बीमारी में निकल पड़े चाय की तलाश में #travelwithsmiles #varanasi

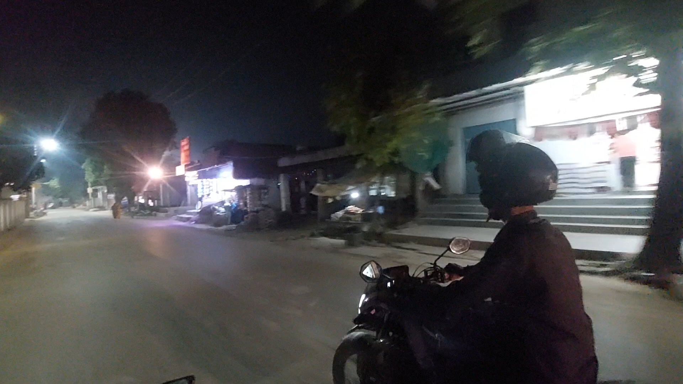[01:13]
व्हाट अबाउट चाय, व्हाट अबाउट द टी, टी इज देयर, चाय है, चाय है, चाय नहीं अंडा है भाई, अंडा है भाई, अंडा है। चलते रहो, ये लाइट राजेश्वरी इलेक्ट्रॉनिक,